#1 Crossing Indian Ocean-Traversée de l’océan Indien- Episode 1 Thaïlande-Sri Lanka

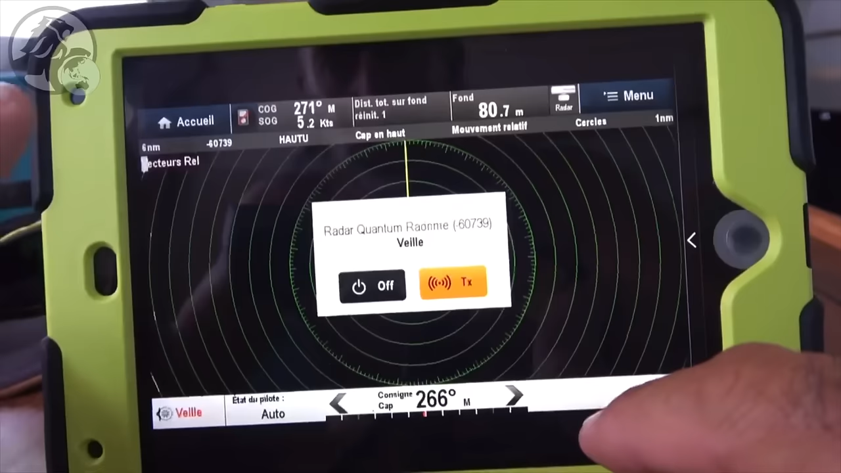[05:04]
Je suis connecté à 6000 de zone de yard. Ok, je fais une transmission. Donc j'ai un écho légèrement sur mon tribord. J'en ai un juste en face de moi. Là, ce qu'on va aller faire, on va aller voir si ça correspond. Là, voilà.
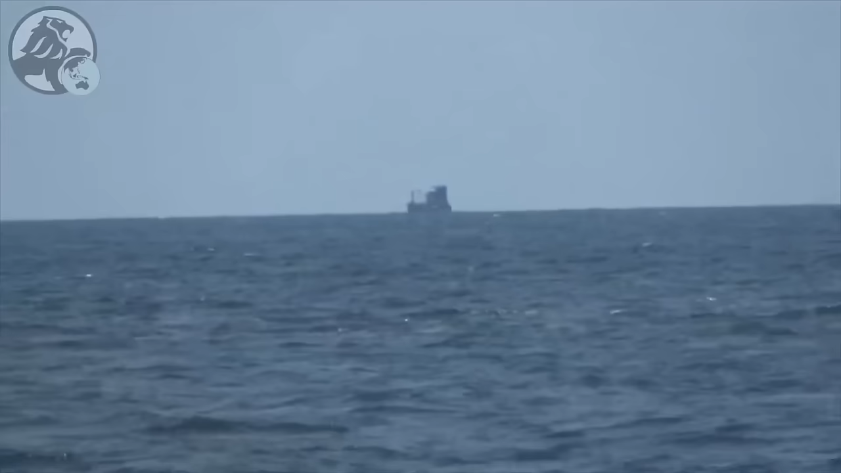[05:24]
Voilà, j'en ai un ici. Voilà, donc j'ai bien trois bateaux. Mon radar fonctionne parfaitement. Pour la nuit, évidemment, je vais pas laisser le radar en permanence allumé puisque ça consomme pas mal.
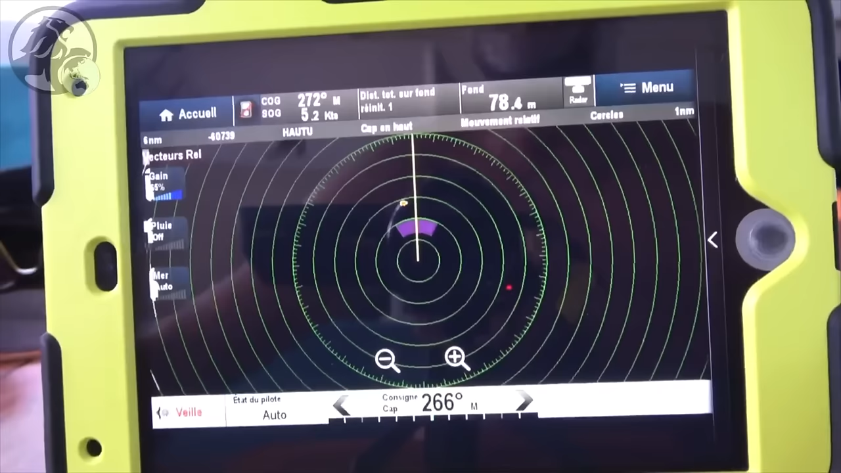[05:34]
Donc pour ça, ce que je vais faire une émission programmée.
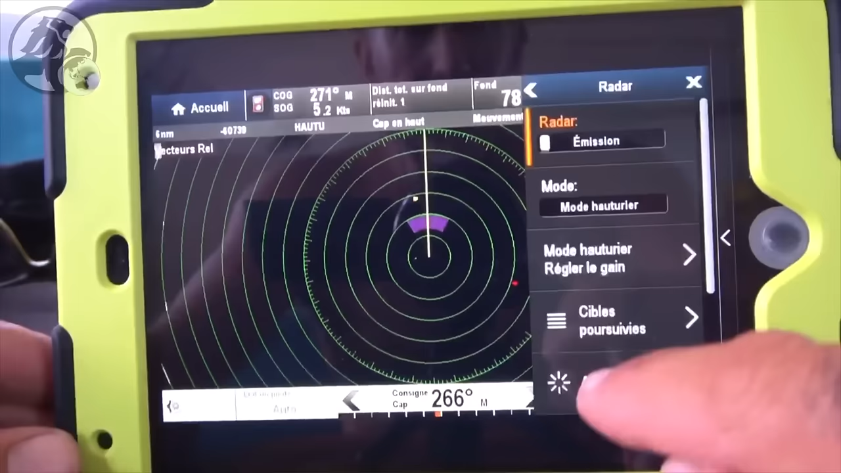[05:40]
Voilà, je vais sur anti-collision.
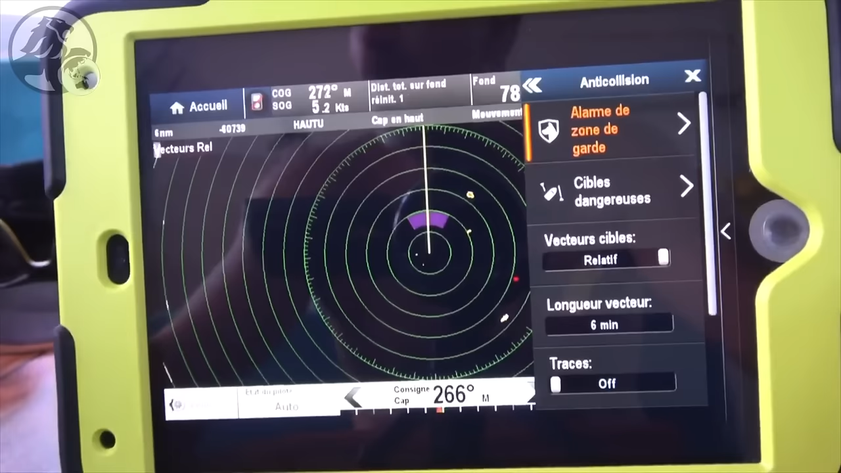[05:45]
Ça me permet de mettre en route le radar toutes les 15 minutes sur une zone bien définie.
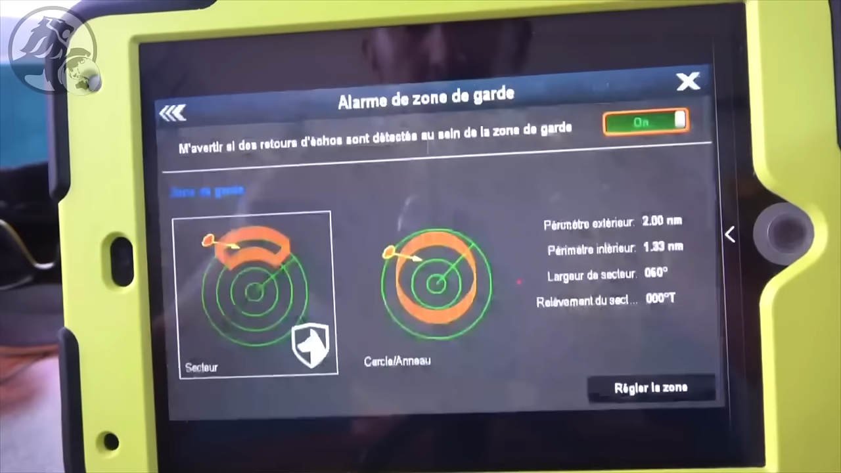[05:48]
Donc je vais sur une alarme de zone de yam et je vais régler la zone.
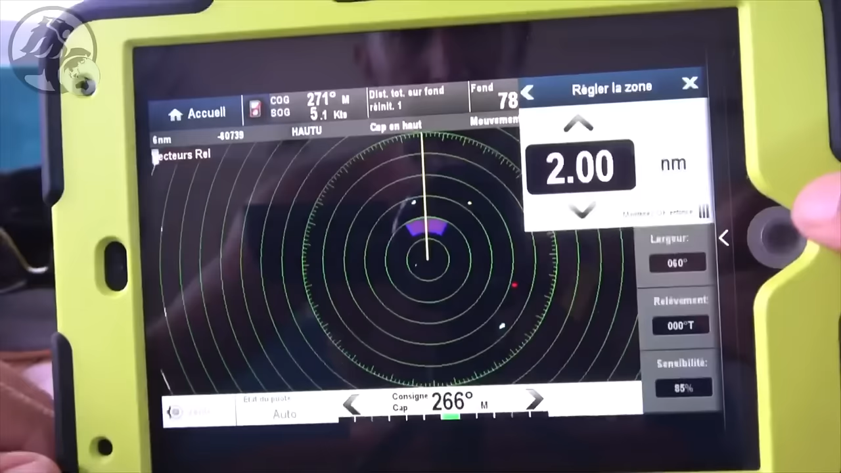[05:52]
Et voir comment ça se passe au fur et à mesure. Voilà, c'est celle qui est en face de nous. Et je vais mettre sur 6000.
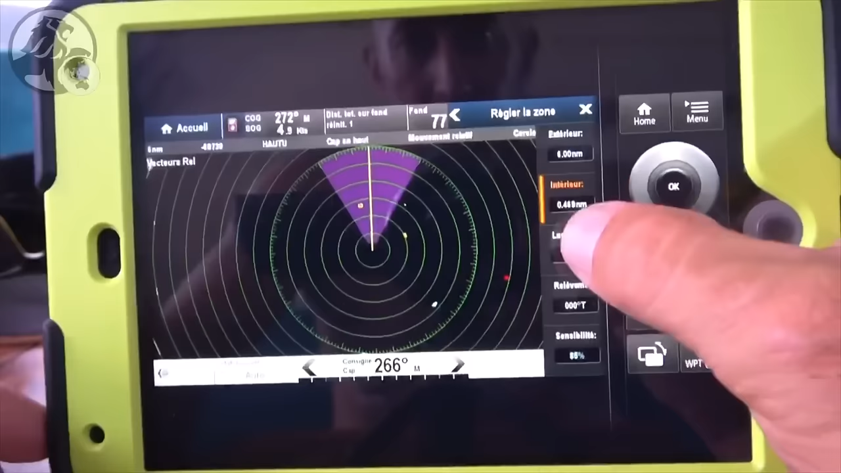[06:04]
Je vais faire la largeur du faisceau. Donc là, je vais prendre à peu près
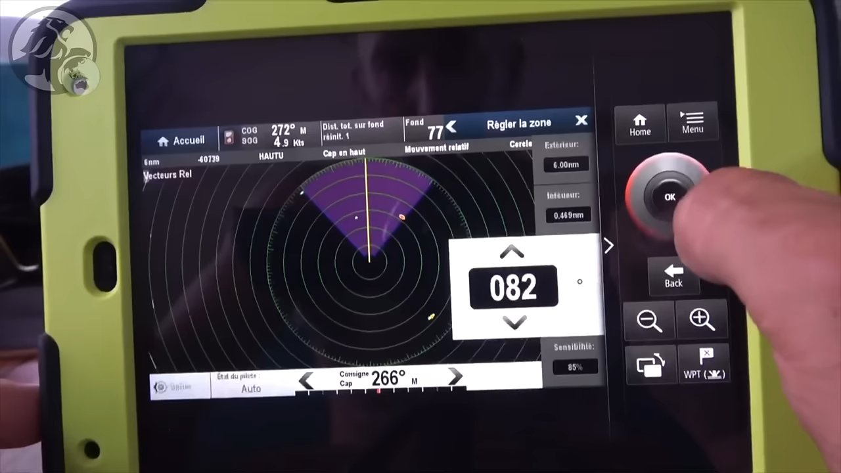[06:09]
100 degrés. Voilà.
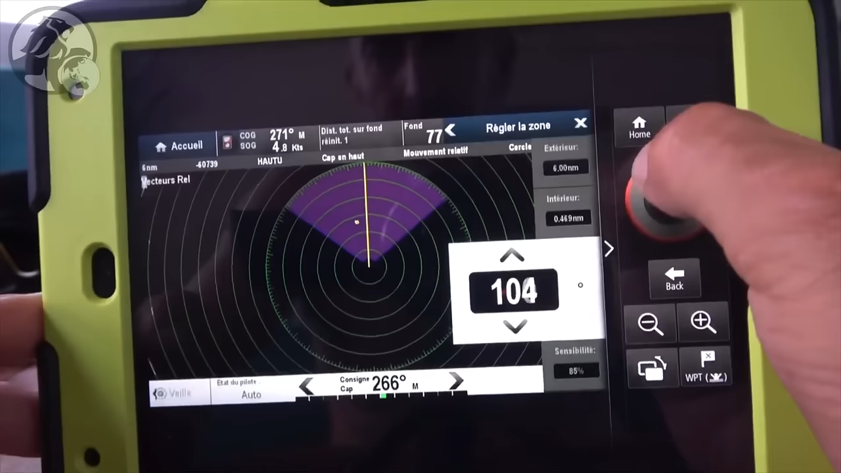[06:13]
Voilà, je vais prendre un peu plus. Je vais prendre 180 degrés. Le bateau arrive par le travers, il me le détectera aussi. Je n'ai plus qu'à la mettre en mission programmée.
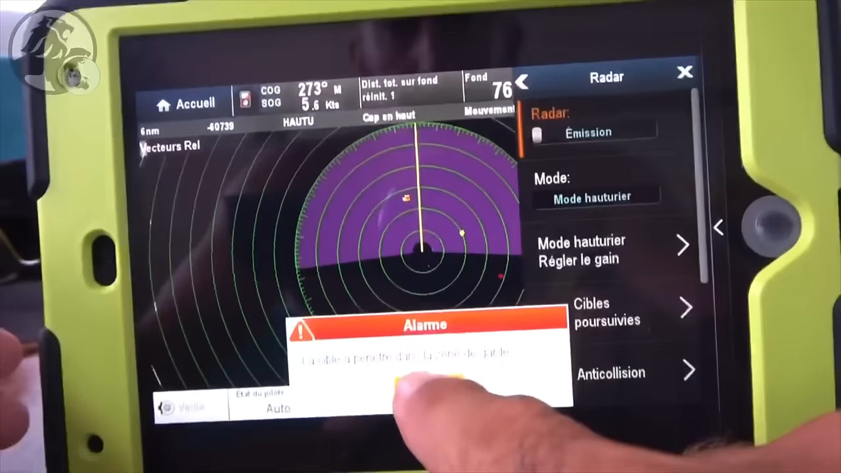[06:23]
La cible a pénétré dans la zone de garde.
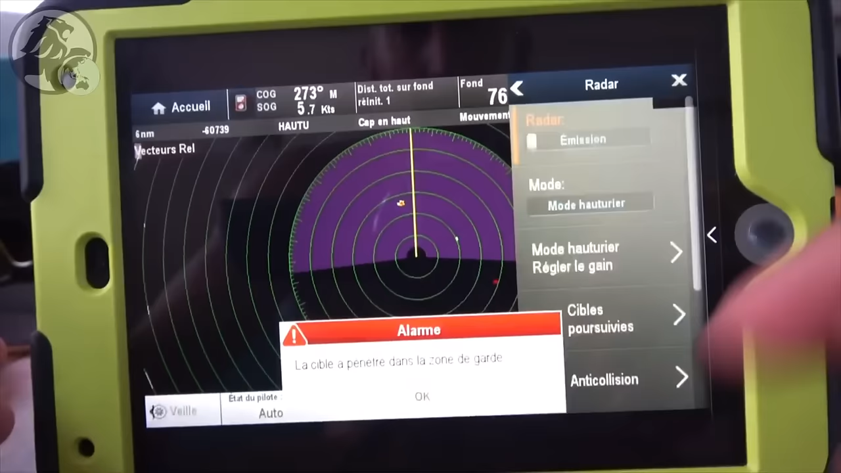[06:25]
Donc je vais faire 30 balayages. Je vais le mettre en route toutes les 15 minutes.
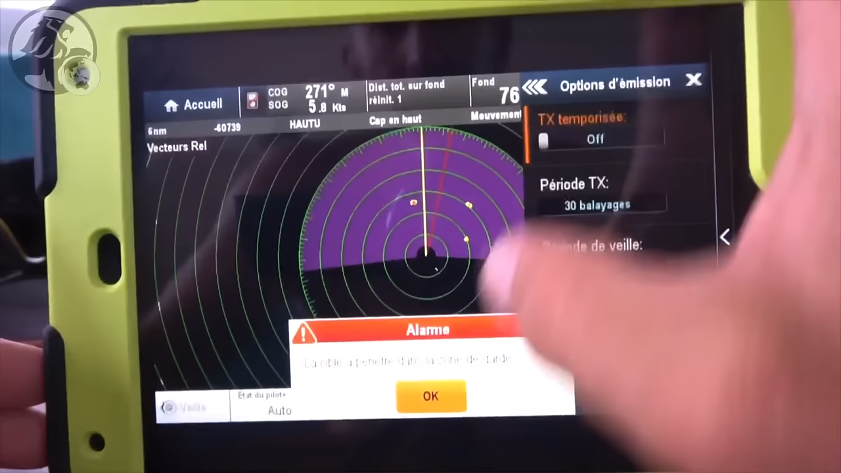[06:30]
À partir de maintenant, il était sur off, donc ça permettait de surveiller en temps normal.
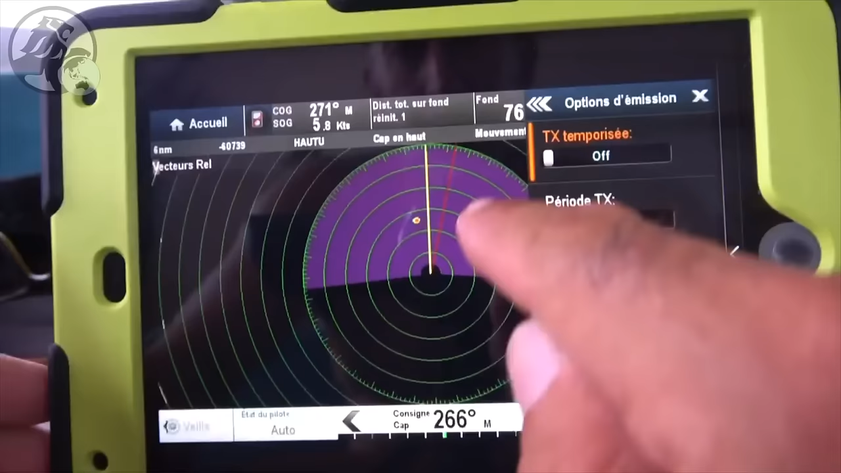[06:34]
Et à partir de maintenant, voilà, il va s'éteindre d'ici quelques instants.
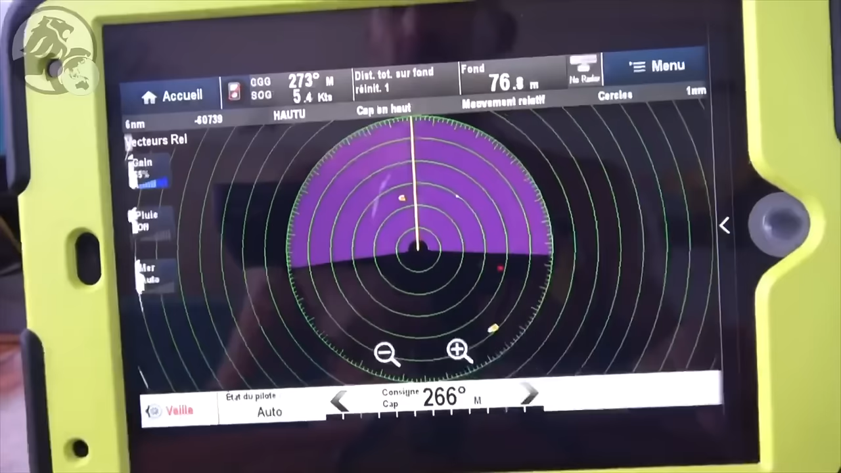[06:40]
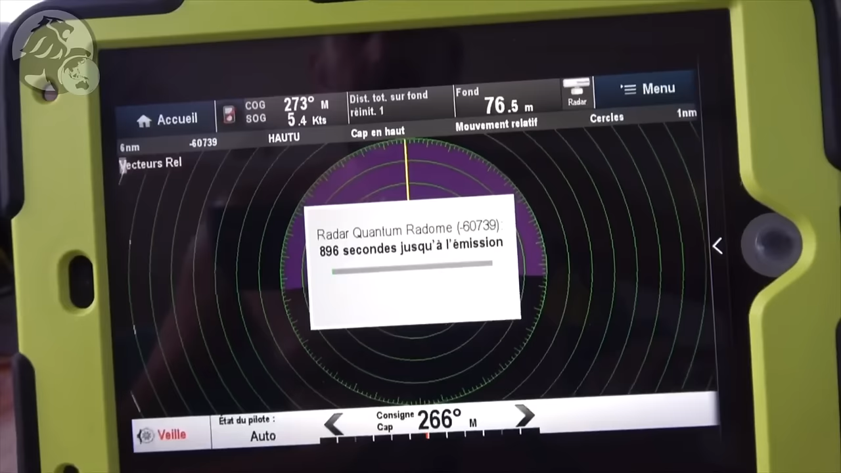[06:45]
Voilà, il s'est éteint. Donc à partir de maintenant, j'ai un cycle de 15 minutes, 900 secondes, jusqu'à la nouvelle émission.